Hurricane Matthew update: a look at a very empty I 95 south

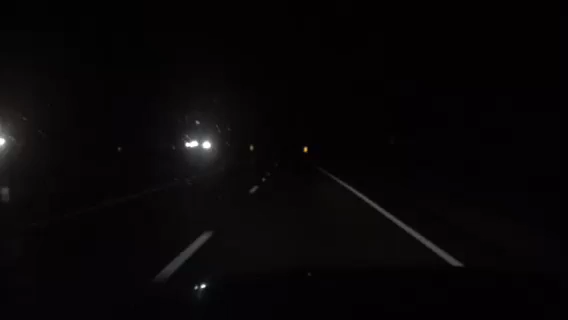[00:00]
Hello, Mark Sutton with HurricaneTrack.com, 8.16 p.m. Eastern Time, I-95 almost to the Georgia border coming out of South Carolina. I wanted to show you how there's almost no traffic in the southbound lane. Rarely will you see it like this, only because a big hurricane is headed for Florida will you see the interstate southbound lanes this empty in the middle of the week. Pretty amazing. And it shows you the severity of what's coming.